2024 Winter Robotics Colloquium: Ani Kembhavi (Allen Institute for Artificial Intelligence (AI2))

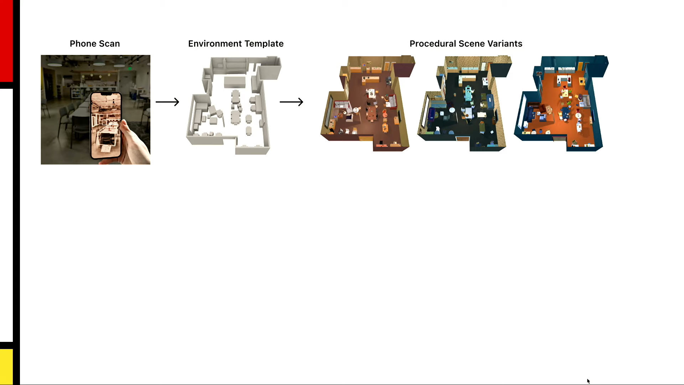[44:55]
And so now you have a much tighter distribution that you can train on in simulation.
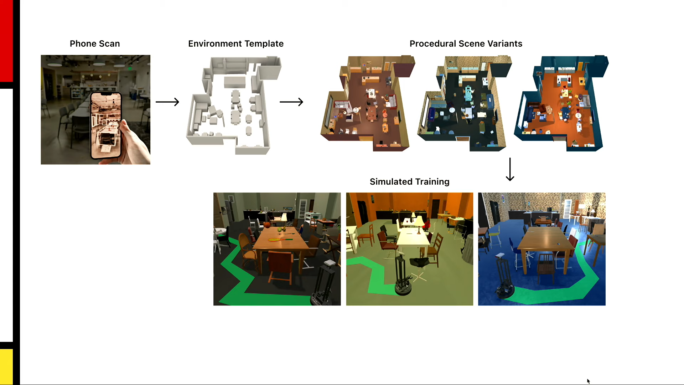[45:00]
And then you can deploy this policy onto your real robot. And so for example, here is a video of someone taking their cell phone and scanning this room.